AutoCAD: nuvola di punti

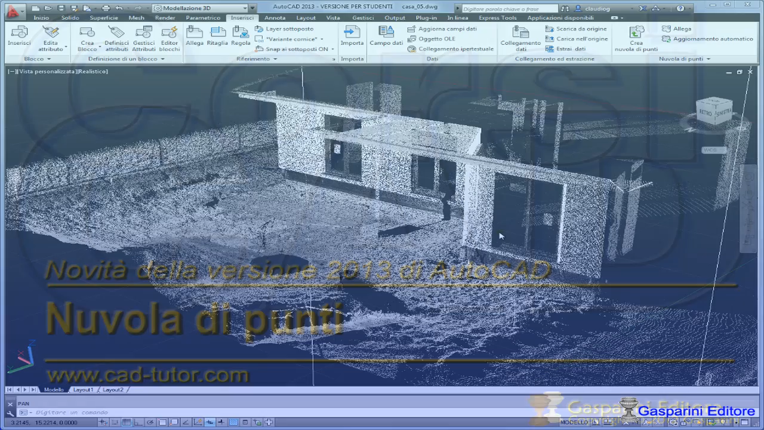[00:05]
Una nuvola di punti è un insieme di coordinate generate da degli scanner 3D quindi sono una serie di punti con valori XYZ
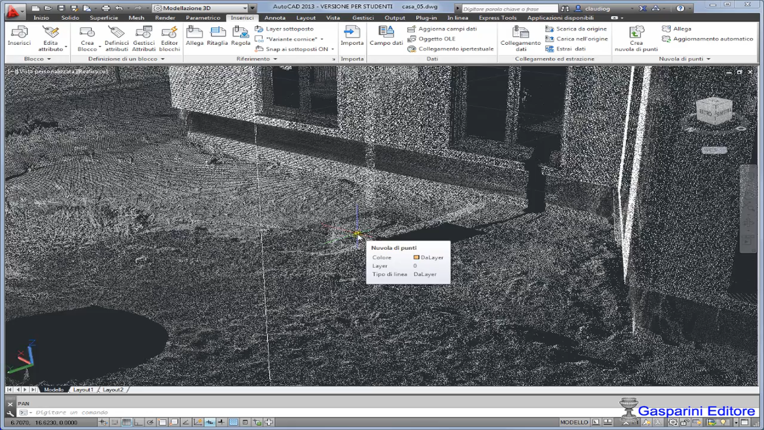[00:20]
di densità variabile che una volta acquisiti dagli scanner nei formati diversi non molti, i formati sono in genere Leica, Faro e Topcon questi file quindi devono essere indicizzati questo è un esempio, vediamo da zero quindi iniziamo un nuovo disegno
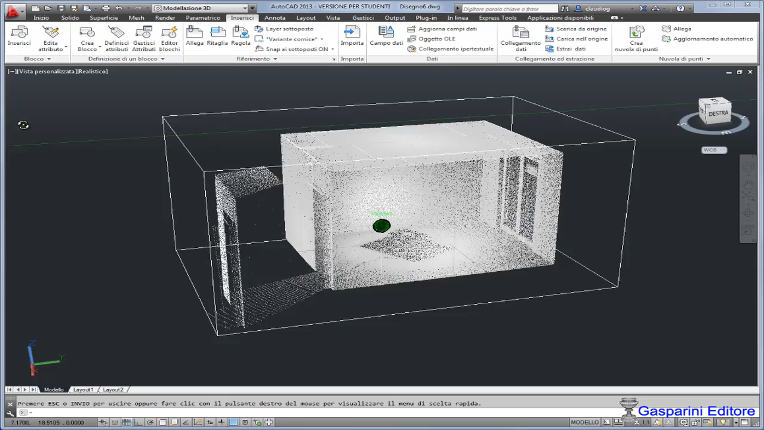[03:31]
questo disegno quindi questo file di punti è un blocco e si può vedere l'ingombro del blocco cliccando sul contorno la modalità della barra multifunzione viene presentata con mostra nascondi ritaglio rimuovi il ritaglio casella di delimitazione è questa posso anche definire se voglio i colori o da un unico colore con un unico colore
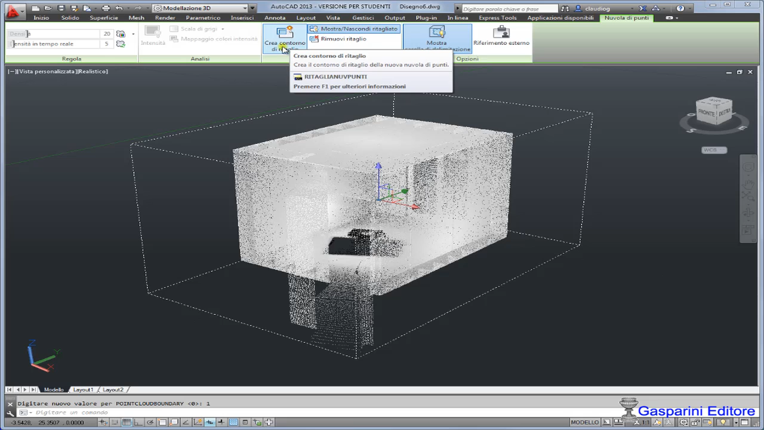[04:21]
la mia matrice di punti il mio insieme di punti può essere modificato come anche posso creare un contorno casella di ritaglio e quindi io posso definire andare a ridefinire il box cioè
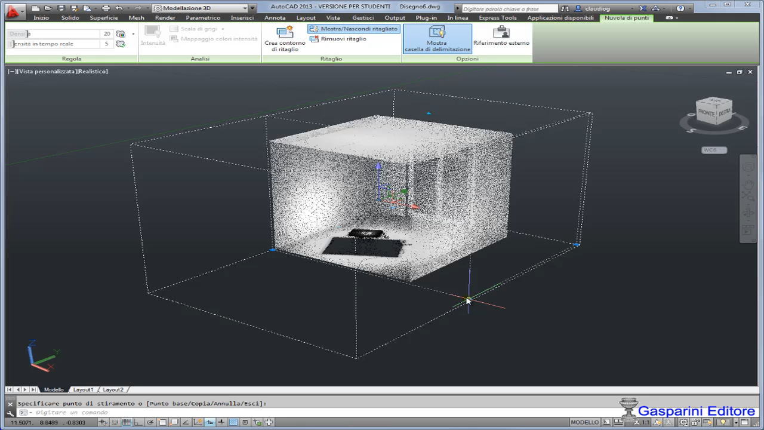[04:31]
l'insieme di punti cioè l'ingombro dei punti che